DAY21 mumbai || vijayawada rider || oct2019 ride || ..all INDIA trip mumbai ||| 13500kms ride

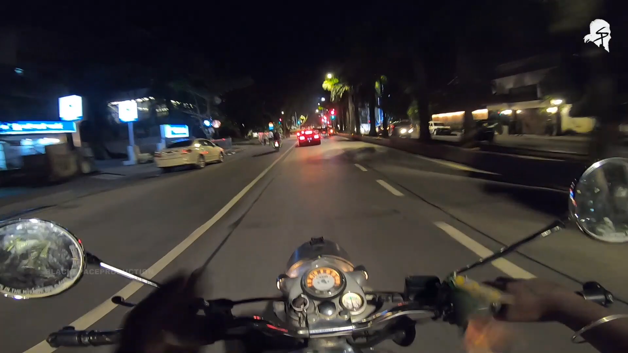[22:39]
సౌండ్ మాత్రం మాములు లేదండి. ఏముండి ఉపయోగంరా మన క్యాన్వేలా వెళ్తున్నాడు వీడు. ఈయన క్రాస్ చేసి వీడు కరువు చూద్దా ఉండు చిపే మేము దాటేసండి.
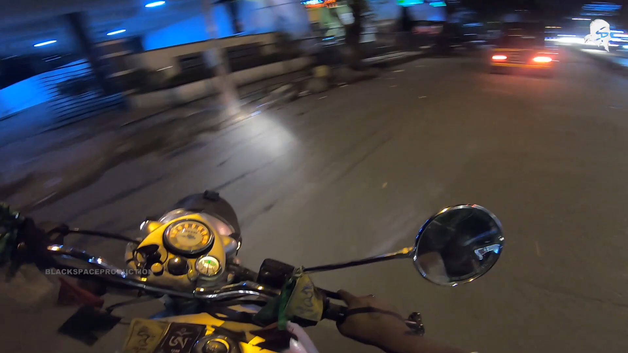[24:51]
వీడు ఇక్కడ నూడిల్స్ వేస్తున్నాడు టంగు టంగు మన సౌండ్లు కొట్టుకుంటూ మరి ఒక్కసారి మన ఆంధ్ర స్టైల్లో కారం వేపించి దగ్గరుండి అబ్బా తినాలి అర్జెంటుగా.
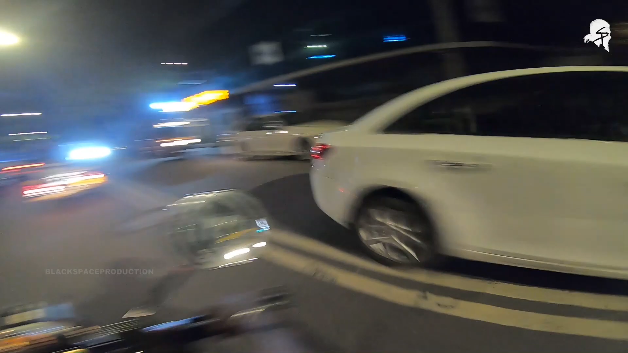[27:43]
హోటల్ గ్లోండెన్ గోల్డెన్ క్లిఫ్ ఇదే మన హోటల్, అదిగో జీవో ఉండదు.